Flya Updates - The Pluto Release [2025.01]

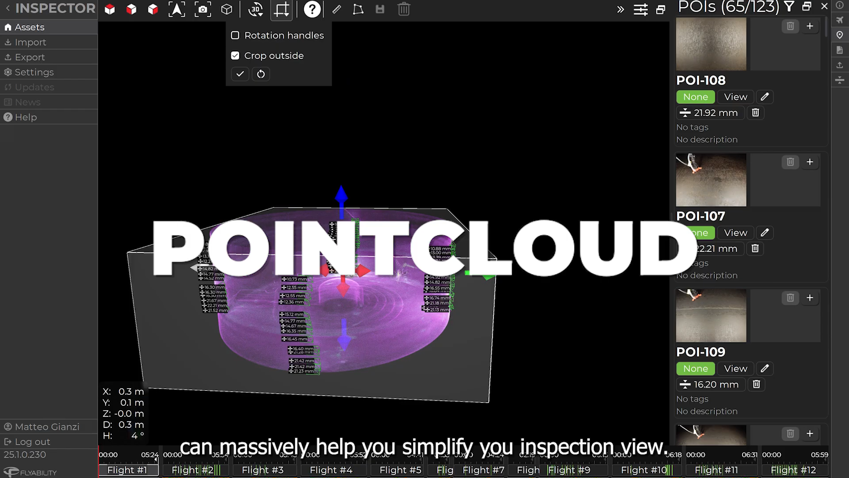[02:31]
Filtering your POIs plus the new ability to crop the point cloud in every direction can massively help you simplify your inspection view. Use the arrows to crop in the selected direction and the curved lines to rotate the clipping orientation.